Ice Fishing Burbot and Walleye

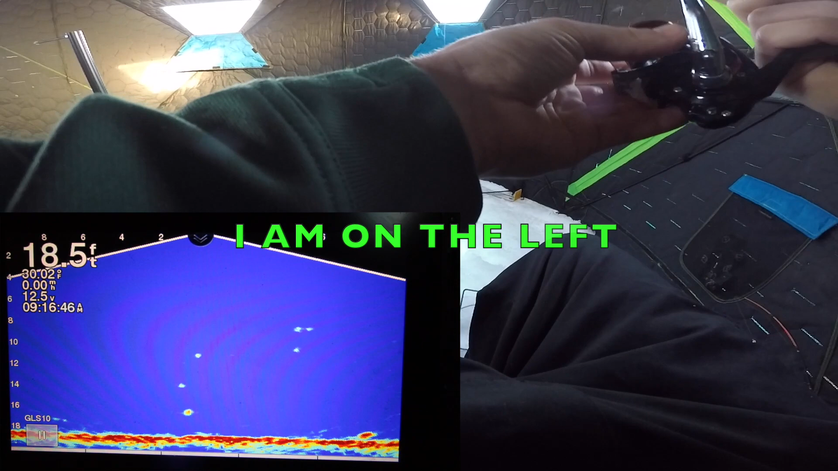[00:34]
On screen: depth 18.5 ft
Yeah. He's turning around, going back up.
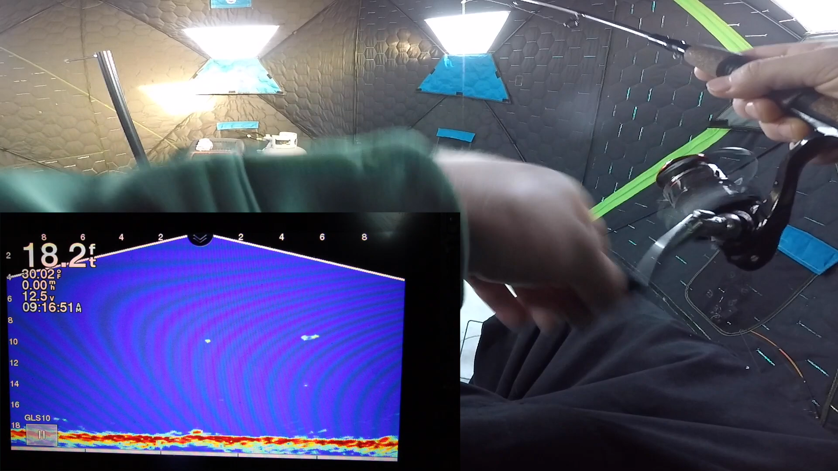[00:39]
On screen: depth 18.2 ft
Oh, he's coming back. That's gotta be some weird flipping whitefish or something.
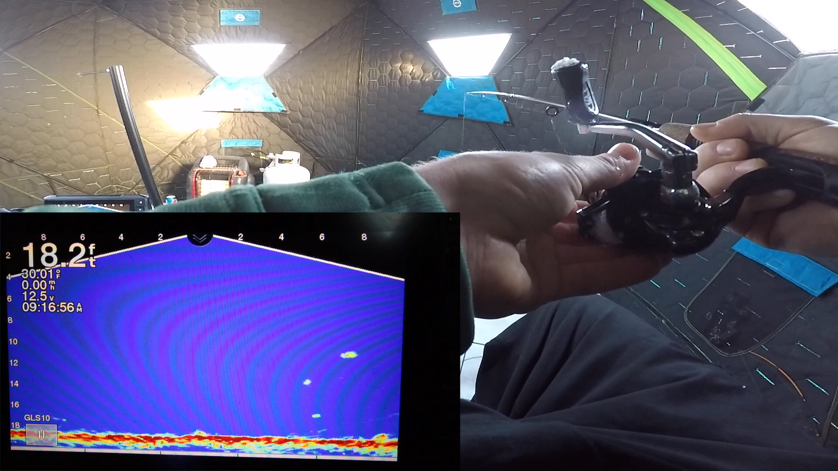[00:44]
On screen: depth 18.2 ft
Look at that thing move. I don't know what to go for. I don't know what one to go for. I don't think either we're gonna bite them. Look how retarded that thing looks in the bottom right.
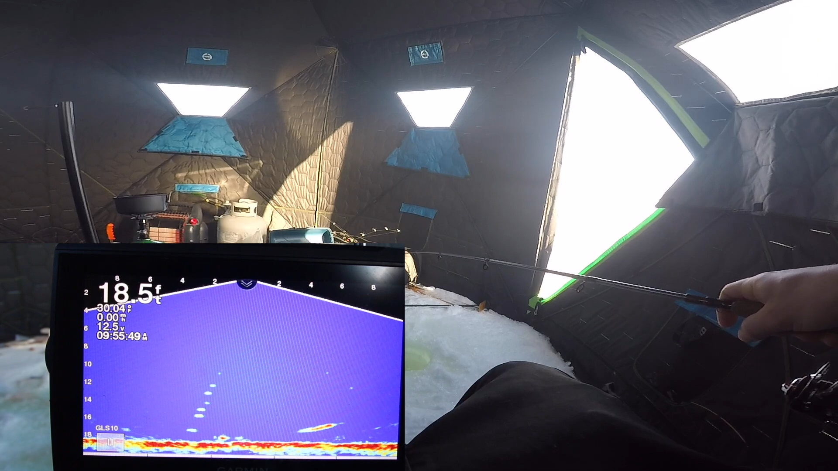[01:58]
That's big. Got him. That big?
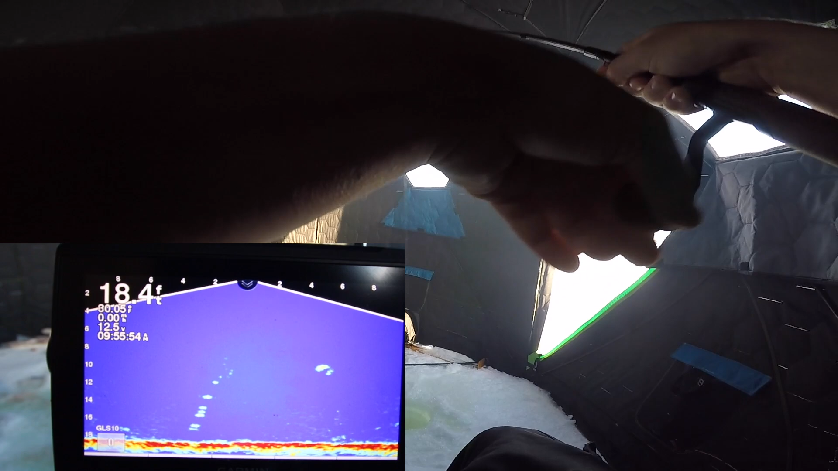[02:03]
Yeah, he's just swimming at me right now. That was long, bro. That was so long. Definitely a burb. Could be a pike.
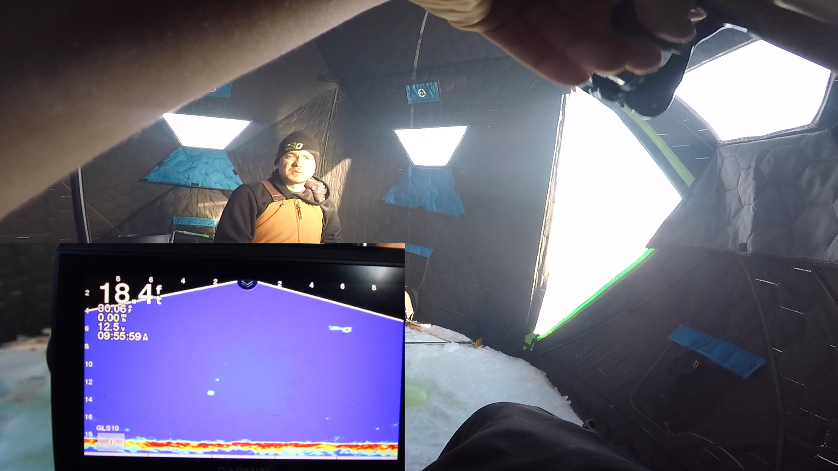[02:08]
On screen: depth 18.4 ft
Could be a pike. No, he's not fighting like a pike yet. I think he's a burb.
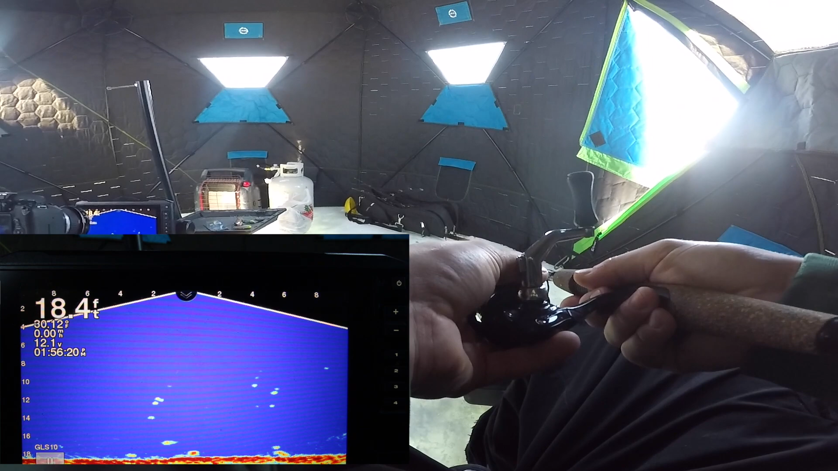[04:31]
On screen: depth 18.4 ft
Oh, he's going to smoke. Oh, my. A small... He's a dinker. Still. What do you got on? Rippin' wrap.
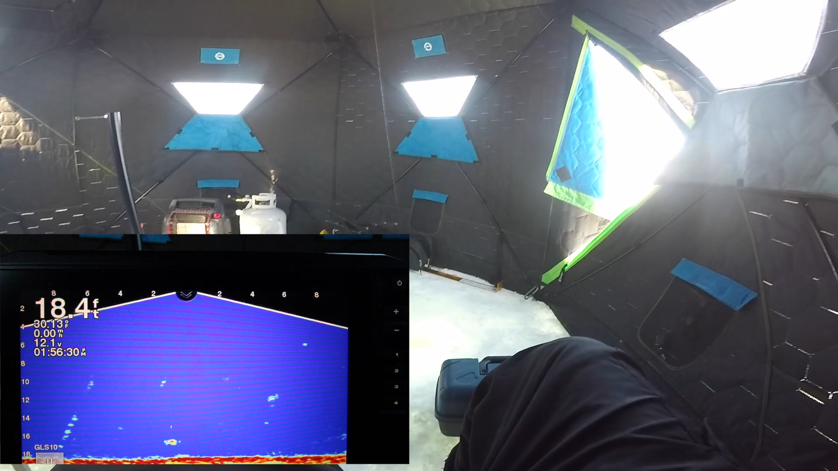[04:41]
On screen: depth 18.4 ft
There. Yeah, I got him. He's gonna be so small, y'all.
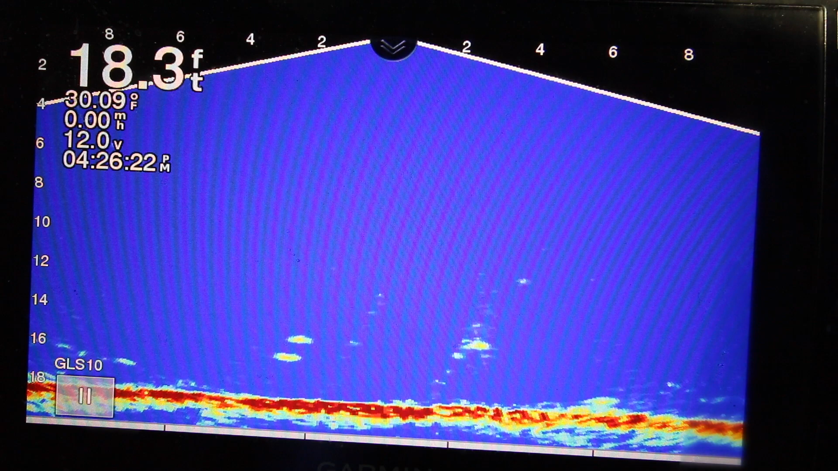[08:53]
On screen: depth 18.3 ft, water 30.09°F
Come on, boys. Brock's got one on right now, guys. Yours is way bigger than mine. And I'm working one.